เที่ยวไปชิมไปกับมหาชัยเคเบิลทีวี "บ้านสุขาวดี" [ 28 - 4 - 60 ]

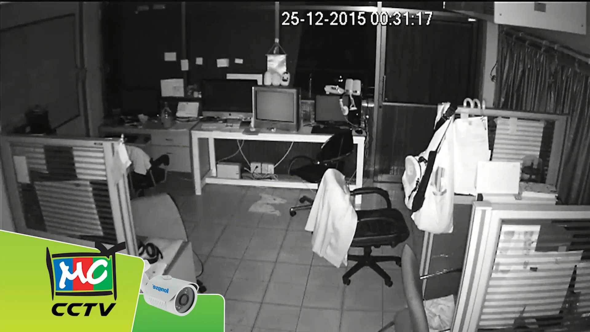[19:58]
นด้วยไฟอินฟราเรด30ดวงดูผ่านมือถือของคุณได้ทุกระบบฟรีตลอดอายุการใช้งานราคาเพียง